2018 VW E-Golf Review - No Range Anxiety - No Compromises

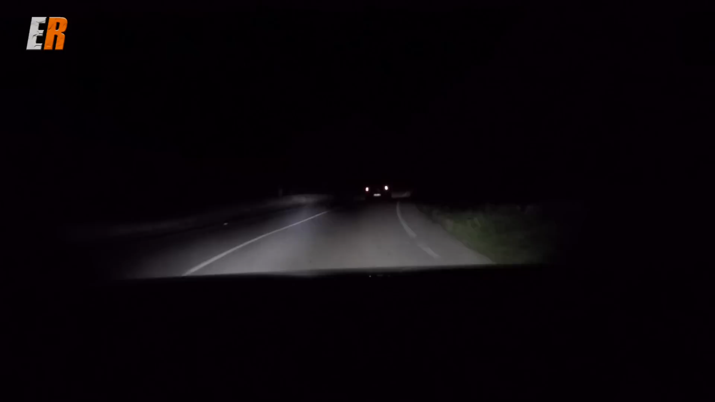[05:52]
but these dynamic ones actually block portions of the light, allowing you to basically run on high beams all the time without blinding either oncoming traffic or cars in front of you. It's really, really wild, and we really need it. A few more things to make this e-golf more efficient.